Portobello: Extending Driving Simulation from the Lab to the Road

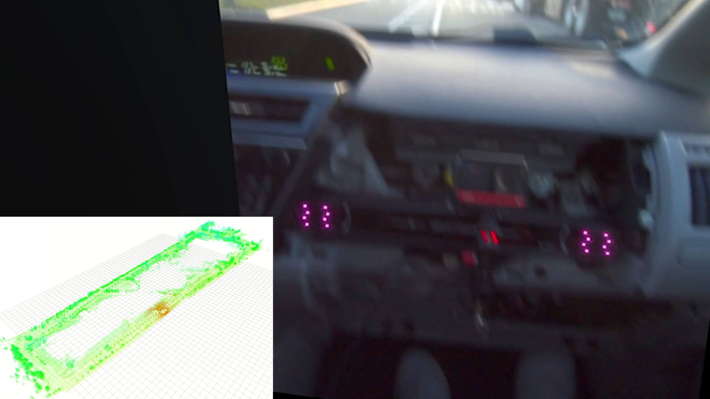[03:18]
Here is an example showcasing what our system enables us to do.
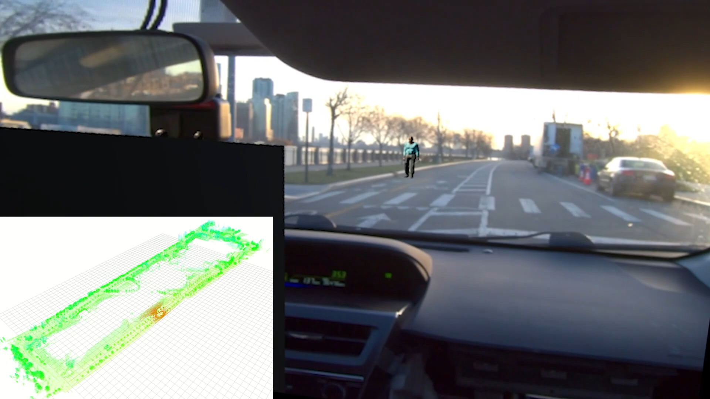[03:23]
In the lower right corner is the real-time localization algorithm that locates the vehicle in the point-cloud map. We staged a pedestrian crossing scenario at a crosswalk.
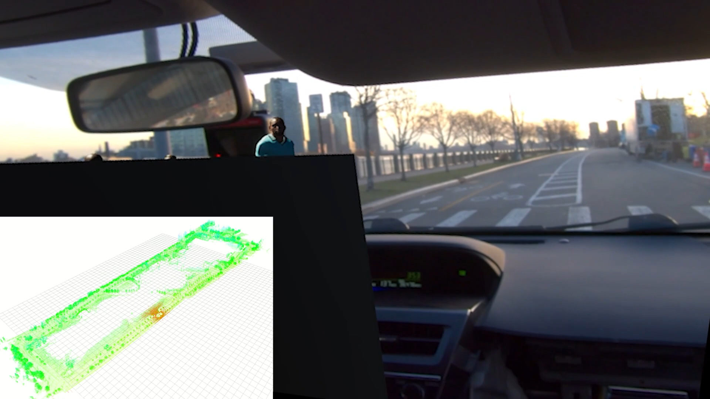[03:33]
When the vehicle approaches the crosswalk, the event is successfully triggered at a quiet location.